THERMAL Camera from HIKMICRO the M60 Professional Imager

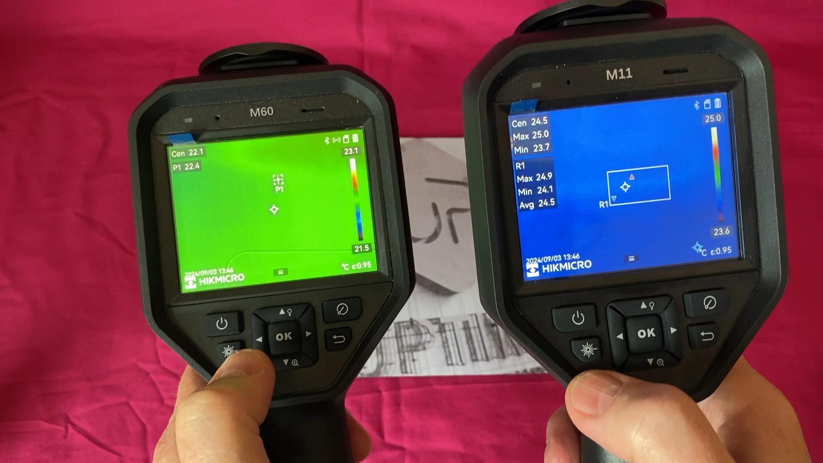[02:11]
and what we'll do here as well is we'll
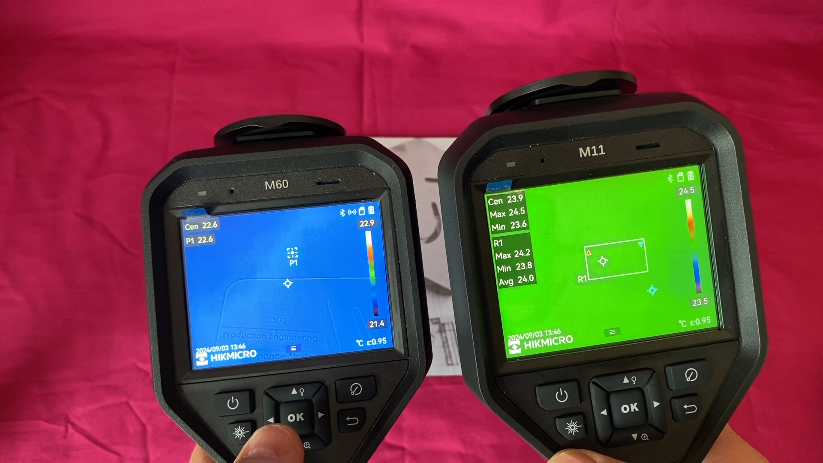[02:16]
be looking at the differences as there are some marked differences between these two images.
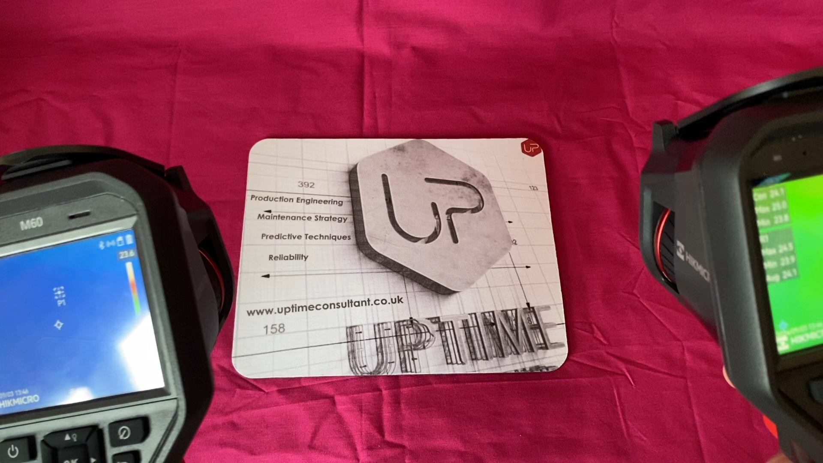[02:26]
So let's look at LED laser light so they both have laser pointers.
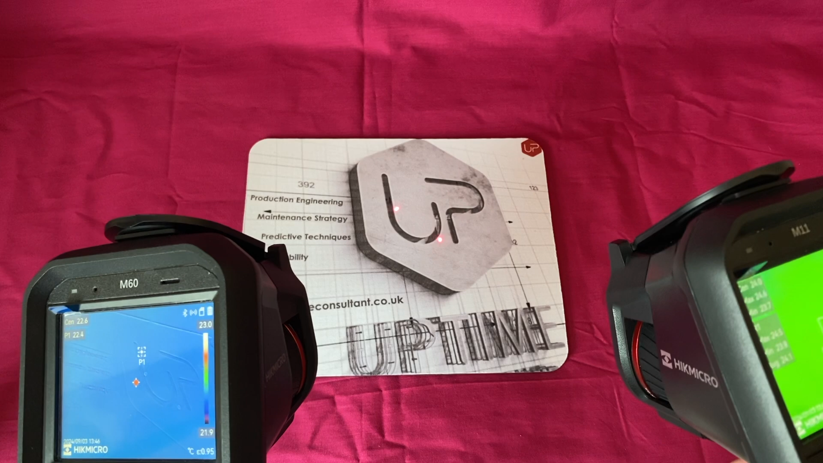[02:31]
This is worthwhile if you're looking inside electrical cabinets you want to know exactly where you are targeting. You target it with the laser pointer and
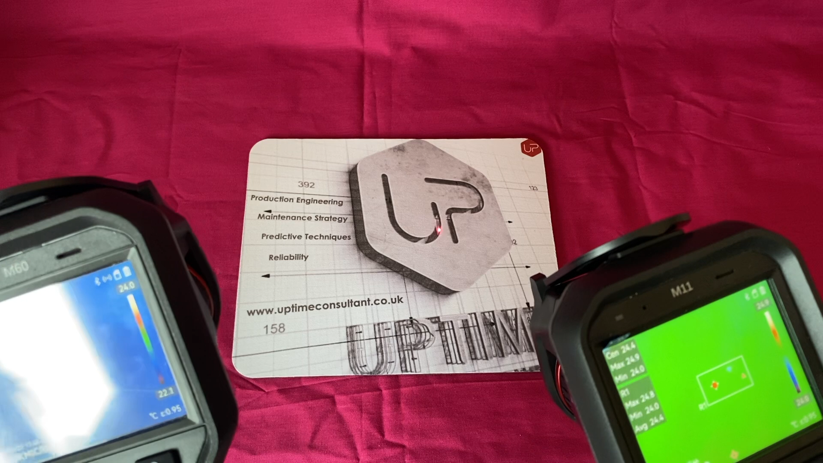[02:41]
that's where you can see the center of your image is because it puts
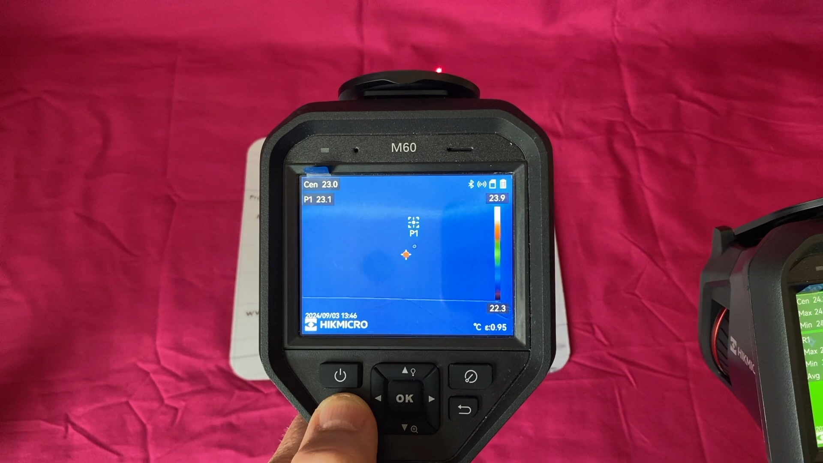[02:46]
On screen: scale top 23.9°C, scale bottom 22.3°C
a center point in time to tell you where you're looking.
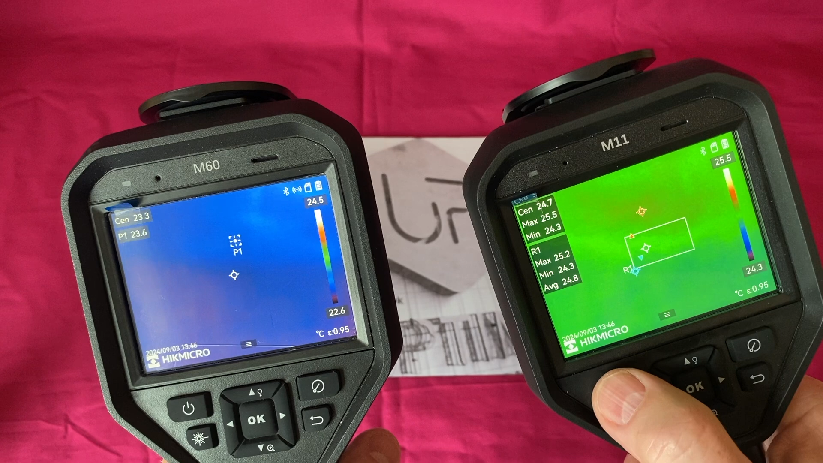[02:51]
We'll um we'll power down the M11 again because we've already looked at that one.
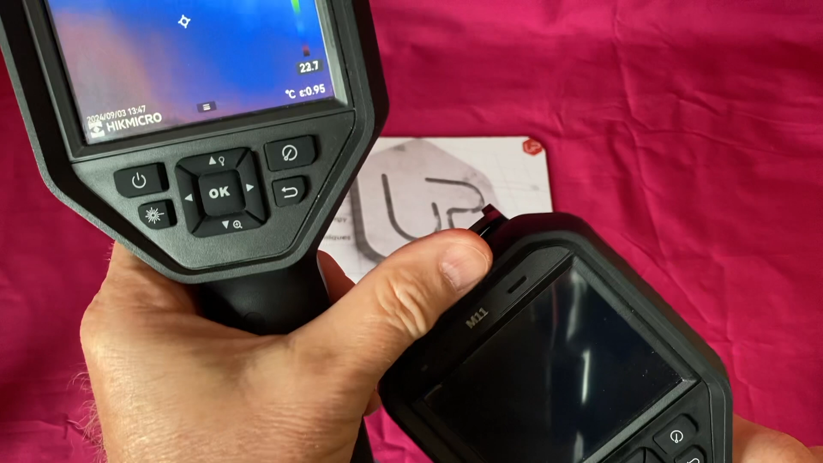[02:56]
I just wanted to show you the same form factor and uh while we're at it as well they've
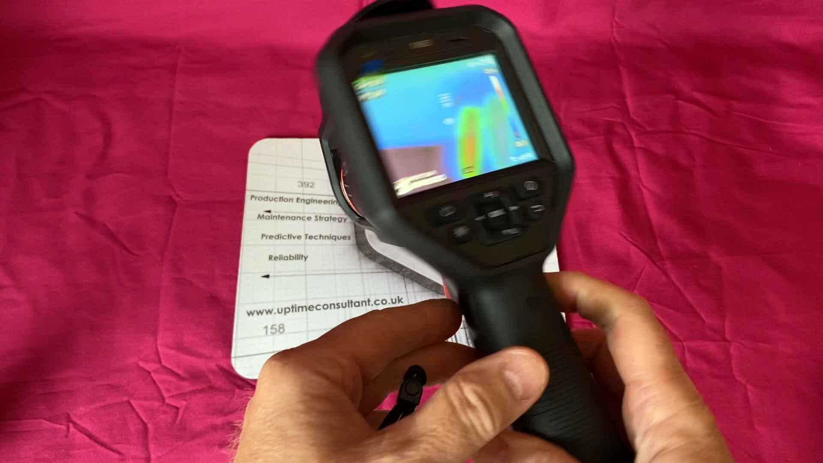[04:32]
but the main things we were looking at really as engineers in a factory was the focal uh field of view um
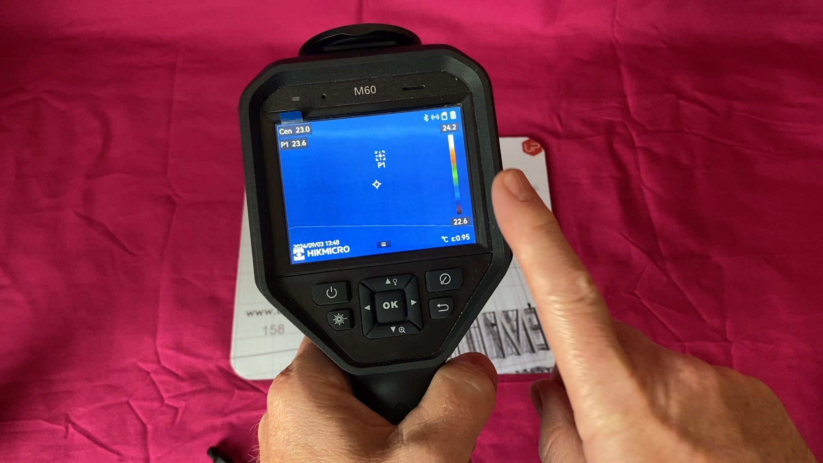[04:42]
On screen: spot 23.0°C, scale top 24.2°C, scale bottom 22.6°C
of the images and i'll i'll probably put a photograph up here in the bottom left to show you from side by side as we did the testing then you'll understand that the the focal
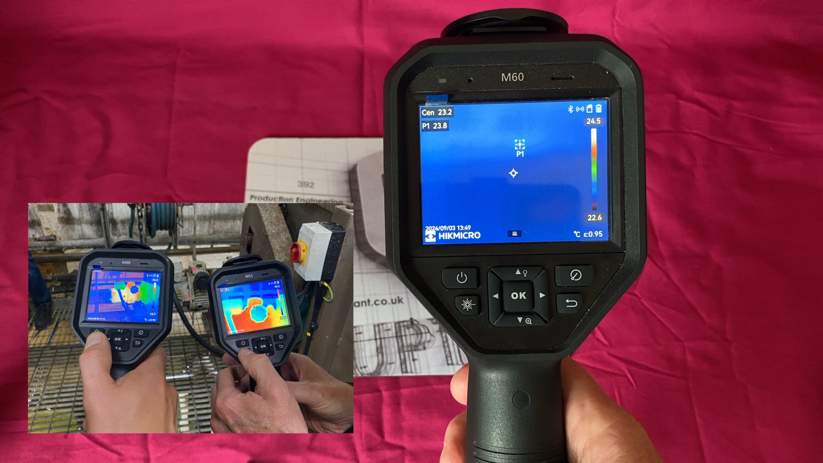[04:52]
On screen: spot 23.2°C
the field of view of these images is very different if you look at the m11
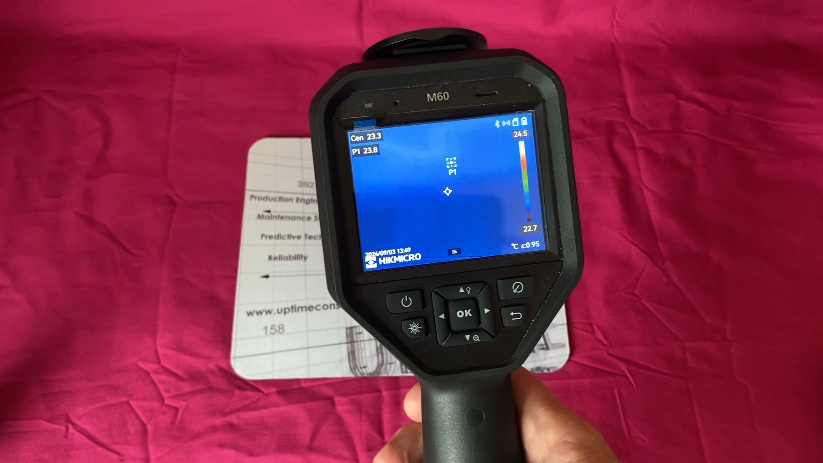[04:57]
On screen: scale top 24.5°C, scale bottom 22.7°C
video it's pretty much the same all these controls are the same so
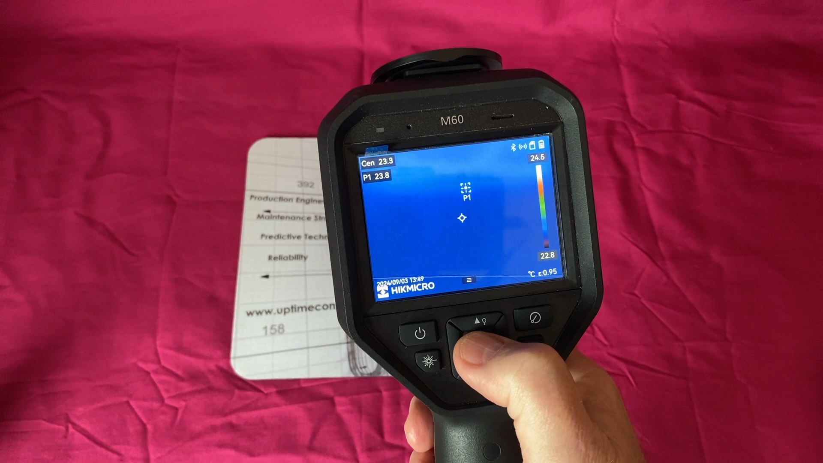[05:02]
On screen: scale bottom 22.8°C
if we press ok um we can either use it i like using the physical controls but if you don't want to you can use the touch screen so we can go
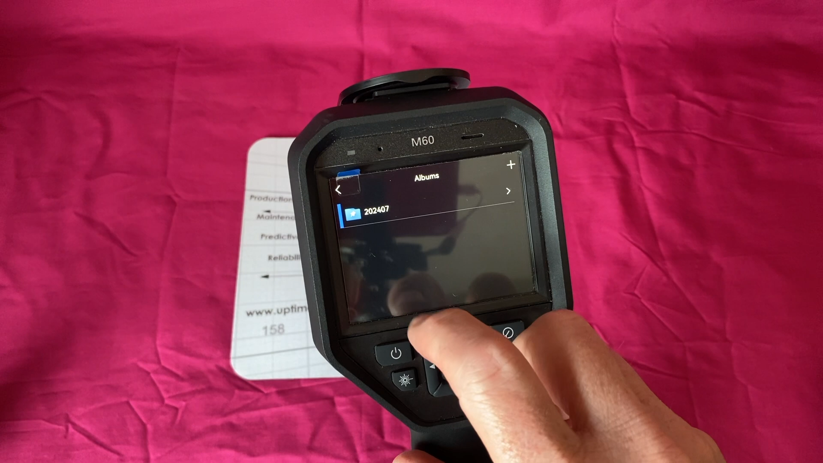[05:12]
to albums press on albums then we
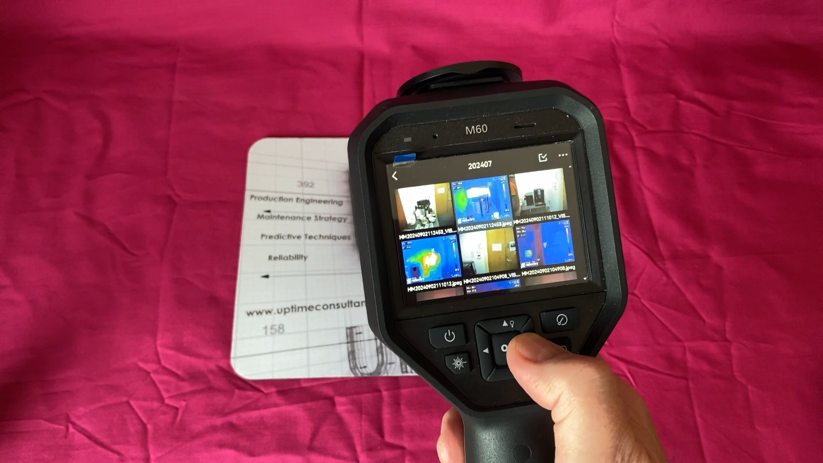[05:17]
can uh go to along or down uh we actually we were doing it
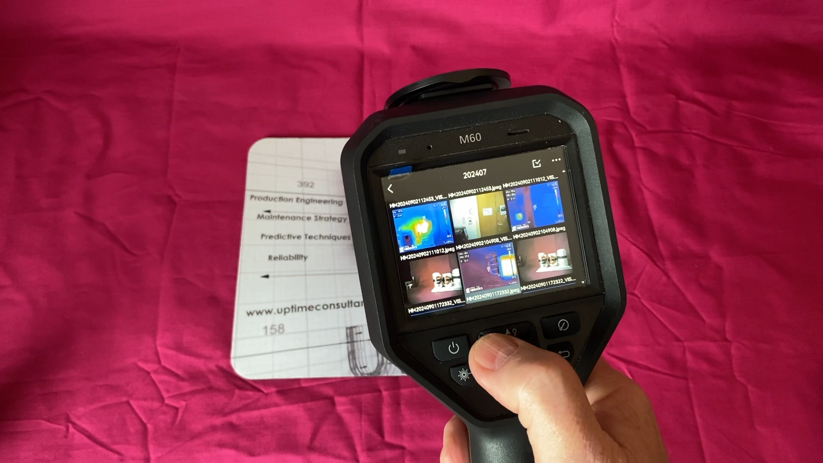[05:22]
the the session yesterday took place in um